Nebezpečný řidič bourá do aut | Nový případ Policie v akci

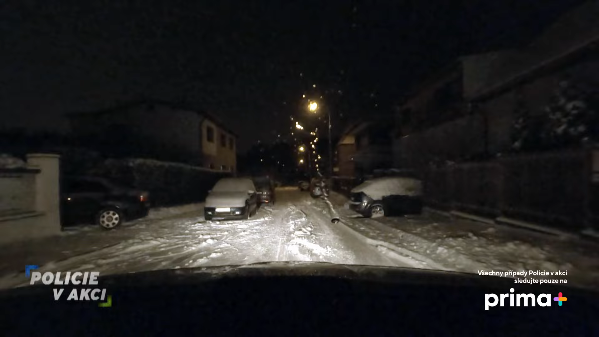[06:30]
Vypadá na Audinu. To je Audina. Hala 6. Hala 1. 6 H1. Bude hala na... Ještě svítí, počkej. Ještě se vevnitř. Já couvnu. Hele, začátek SPZ-ky souhlasí.